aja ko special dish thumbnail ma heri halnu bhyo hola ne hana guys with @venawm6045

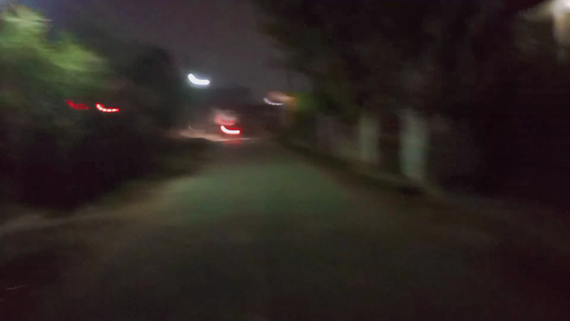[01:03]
हाम्रो आज फेरि रोड क्लियर छ रे। हिजो हरेक कुरो लाग्थ्यो, आज फेरि केही पनि लागेन। सायदसँग घाम लाग्छ होला, होइन? जस कपडा सुक्ने भयो भने नि होला। अनि आज किचनको ड्रेस पनि थिएन होला, मस्त घाम लाग्थ्यो अन्त नि।
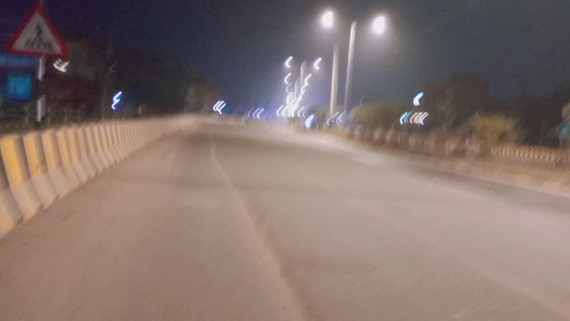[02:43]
आजको हाइवेको दृश्य हेर्न सक्नुहुन्छ, हिजो कस्तो थियो आज कस्तो थियो। हिजो यहीँदेखि यहीँ नजिक पनि खासै देखेको थिएन है, तर आज सब देखेर मा किन ब्लराएर